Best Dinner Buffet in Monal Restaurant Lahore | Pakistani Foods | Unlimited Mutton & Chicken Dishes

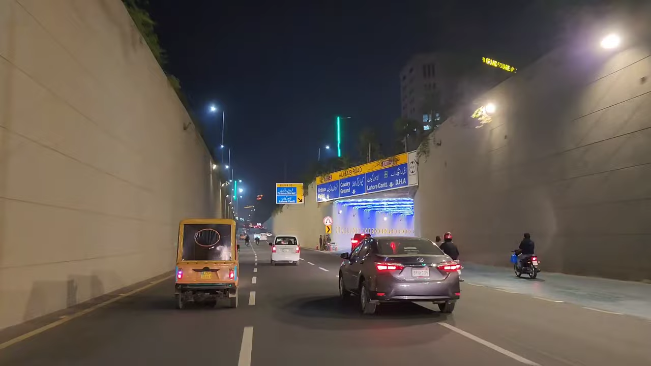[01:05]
इसका रास्ता बहुत ही सिंपल है, कलमा चौक अंडरपास जैसे ही आप लोग क्रॉस करेंगे
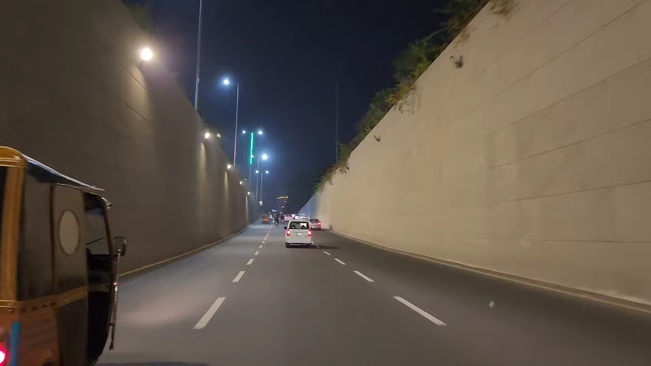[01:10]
तो लिबर्टी चौक के बिल्कुल साइड में आपको मुनाल रेस्टोरेंट की बिल्डिंग नजर आ जाएगी।